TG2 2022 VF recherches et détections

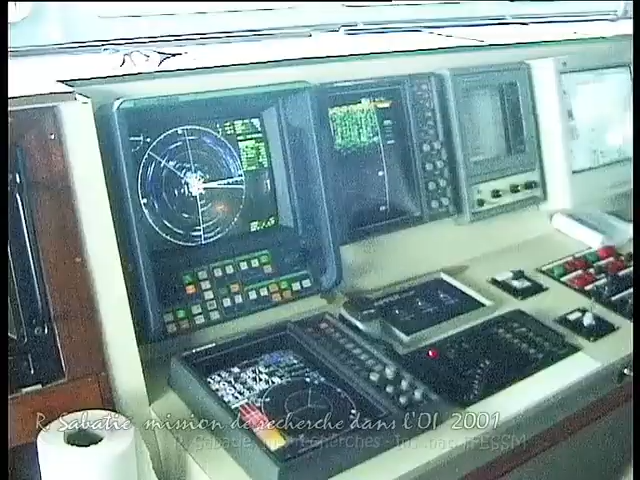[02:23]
Les radars oiseaux, qui ont une portée de 15 à 20 000, permettent de noter tout arrêt persistant du vol,
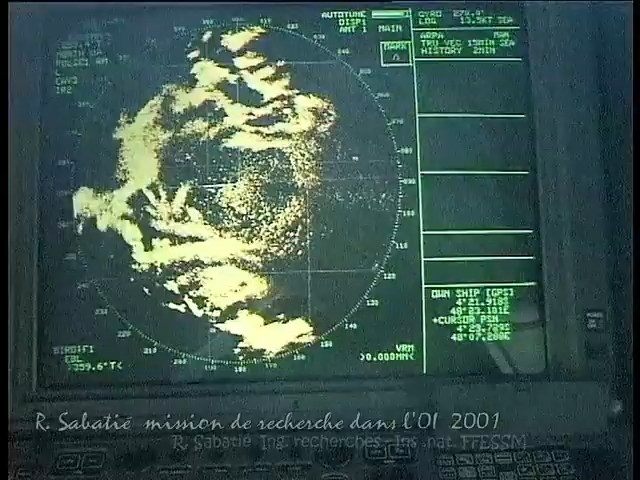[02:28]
qui est un bon indice signalant la présence de l'eau.
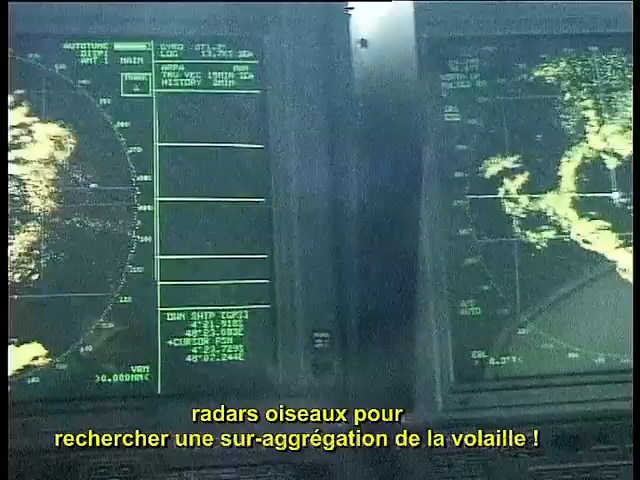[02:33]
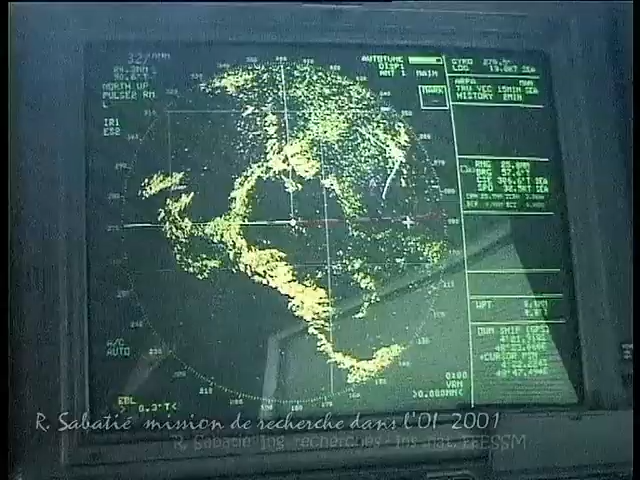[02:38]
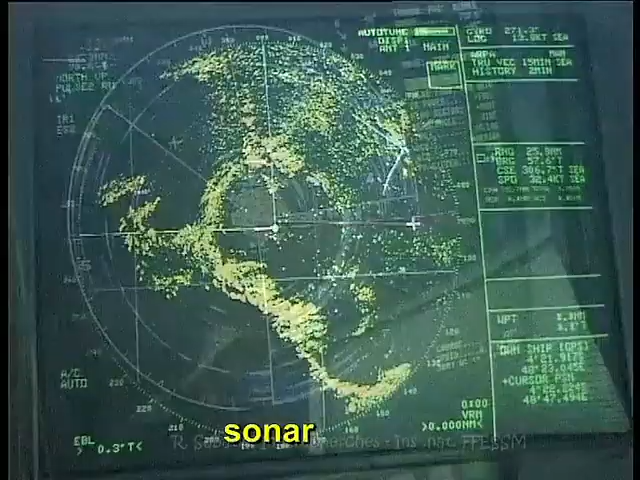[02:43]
Quand les poissons sont profonds, s'ajoutent les repérages par sonar et sondeur.
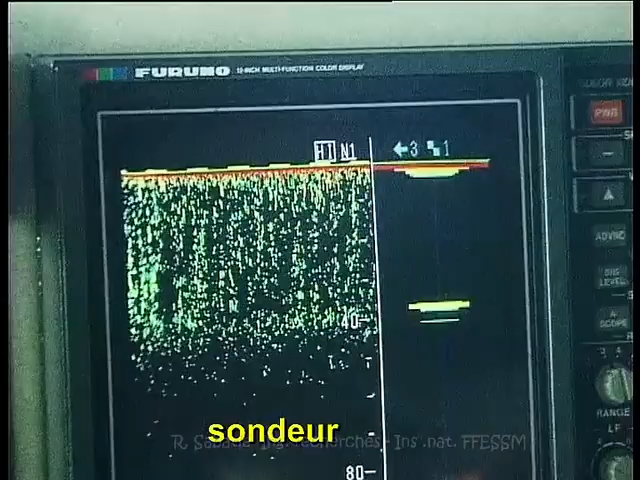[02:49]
La nuit, la couche diffusante planctonique profonde se densifie vers la surface.